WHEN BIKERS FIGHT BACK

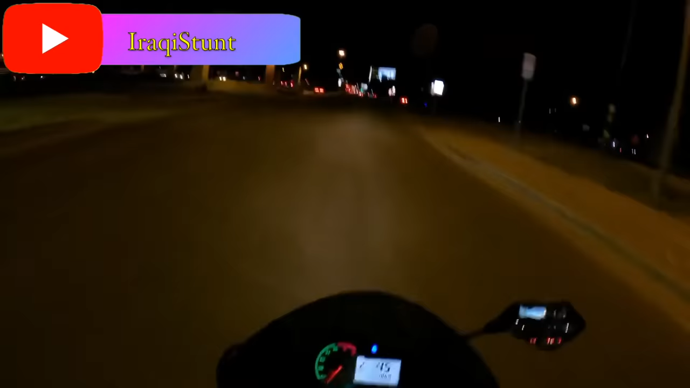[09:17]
Was minding his own business, doing wheelies and enjoying his ride, when all of a sudden this crazy girl jumped him.
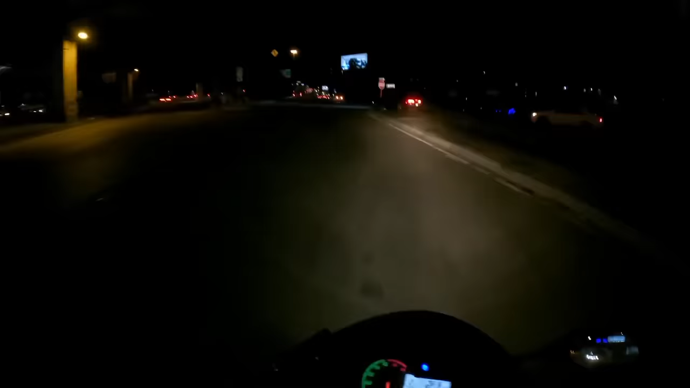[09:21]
Do you not understand? This is where Billy Wreck.
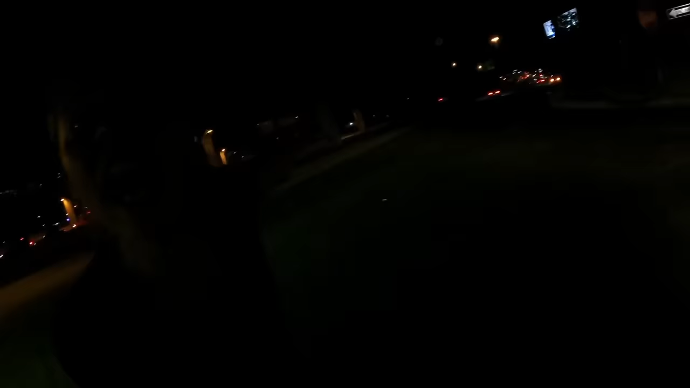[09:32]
Leave! You don't understand? He wrecked your. Apparently, this girl got mad at the biker because they knew someone
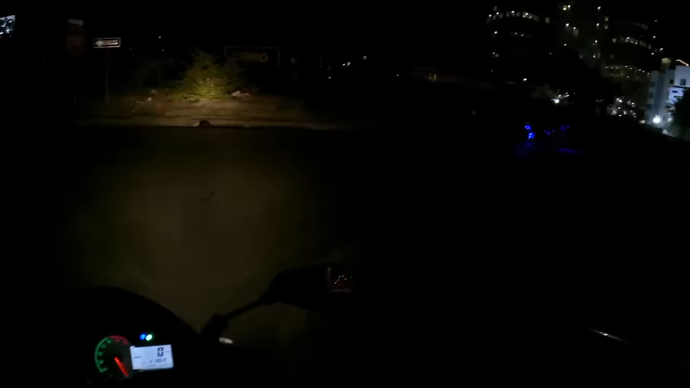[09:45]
who unfortunately passed away while riding a bike at this exact same spot. Still, it is unclear as to why this girl would go full metal at the biker.
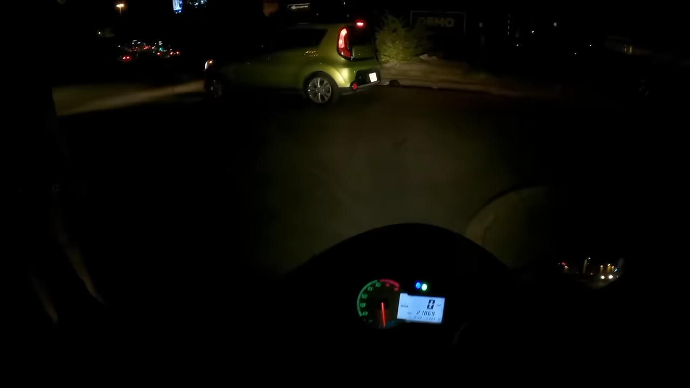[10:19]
Props to the biker for being calm and composed the entire time. Not many people would be able to keep it together after such a fierce argument.
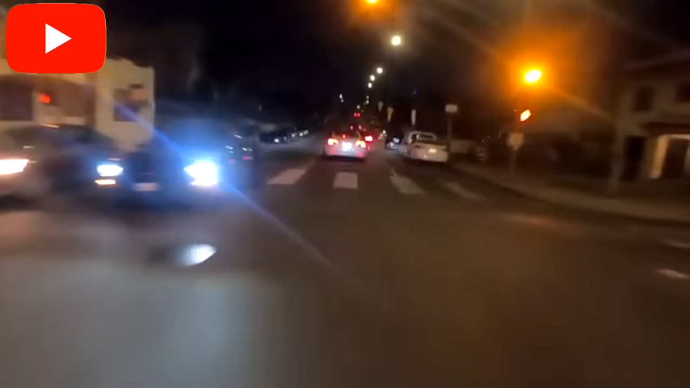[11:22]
Here we see how a reckless driver overtakes another vehicle over a double solid line. Further up the road, at the next traffic lights, the driver that got overtaken stepped out of his vehicle in order to argue. Luckily, it all ended on verbal argument and nothing more.